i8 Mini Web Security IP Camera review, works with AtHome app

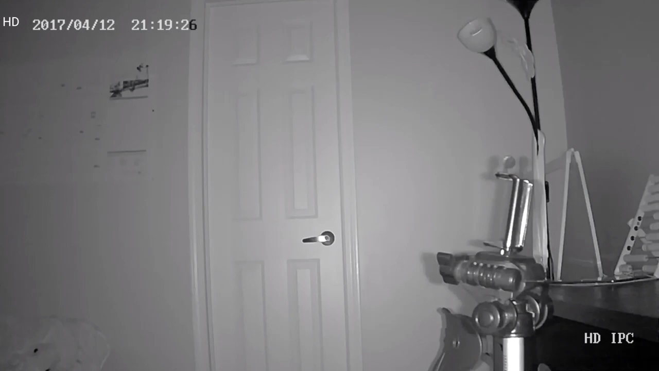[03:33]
The lights came back on. The camera was pretty quick to revert back to normal image. All in all, I would say this camera performed really well.